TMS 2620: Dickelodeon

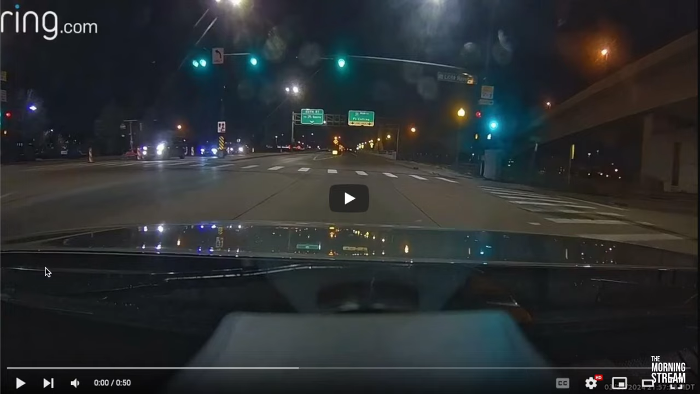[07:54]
uh i'm we're stopped at a at a red light and we're just chit-chatting and all of a sudden a car flies through the red light between me and the guy in the car in the lane next to us so two two lanes two cars and somebody in a white dodge charger flies through between us yep and goes through the red light like oh my god how do you not hit somebody crossing the other way it was late there wasn't a lot of traffic so thank you thank god for that and then um you know we're both like god you know people a-holes like that driving around and doing that that shit oh my god yeah and